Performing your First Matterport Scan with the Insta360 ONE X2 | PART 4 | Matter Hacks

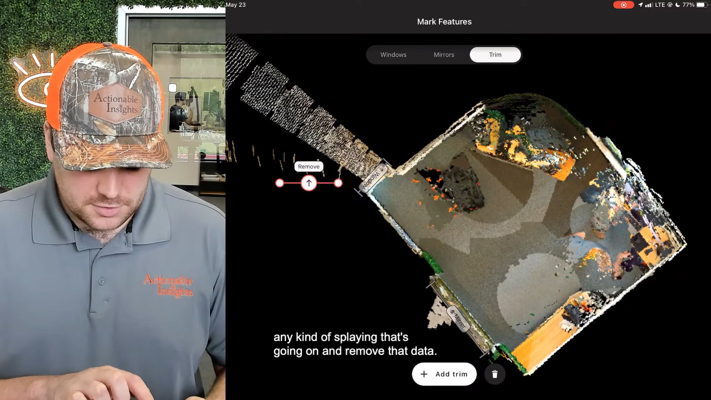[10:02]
This isn't too important as we can do this in post-production with the trim tool. But I'll go ahead for example's sake, go ahead and add a trim. And this is just going to remove any kind of splaying that's going on and remove that data. Perfect.